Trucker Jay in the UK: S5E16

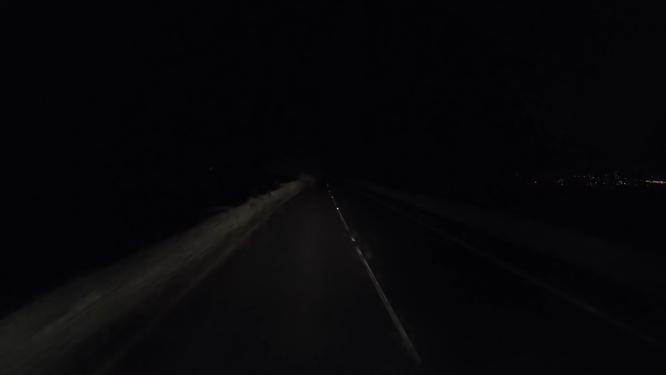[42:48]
We're going down the A5. The reason is, the M6 is knackered. So I thought we'd go this way instead. It's been a while since I've been this way.
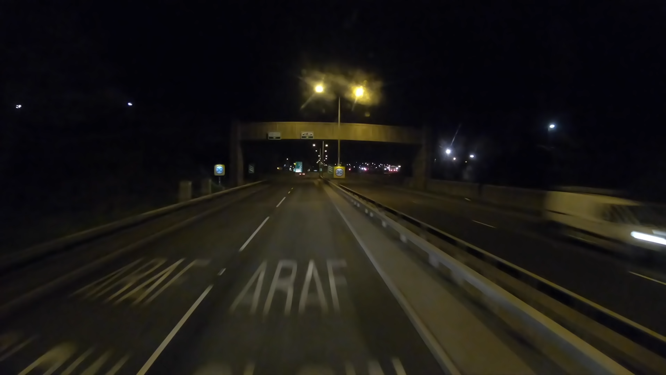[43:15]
Right, we've made it to Holyhead. That was an epic drive. I know why I don't go that way often, and pretty bad at night, because actually it might be better at night because you can't see the drops. Like, if you go over, you're dead.
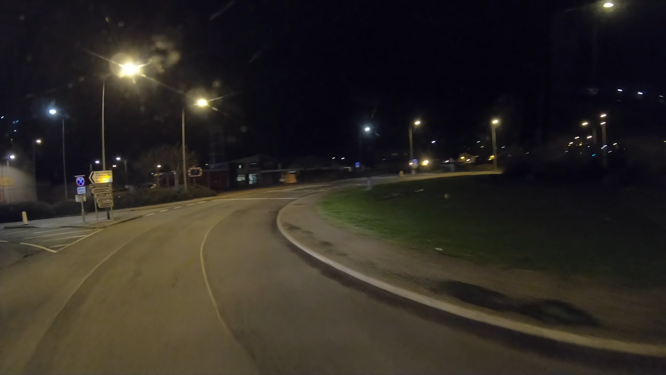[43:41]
Oh, my phone's telling me it's time to go to bed if I want to get a full 8 hours sleep. I never sleep 8 hours. Just reminds me that I need to go to bed soon. After 100 yards, turn right, then at the end of the road, turn left. I pick up.
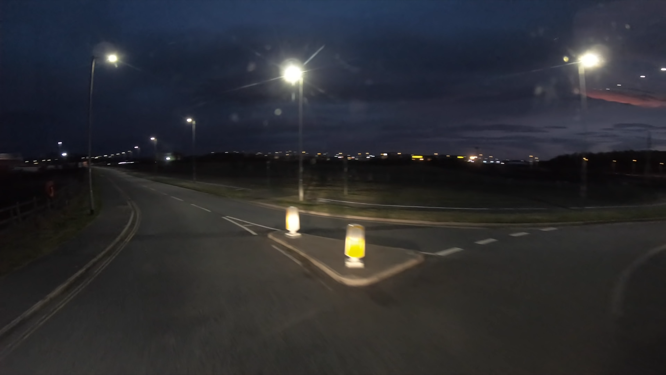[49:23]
They just blocked the whole road. There's a business there as well.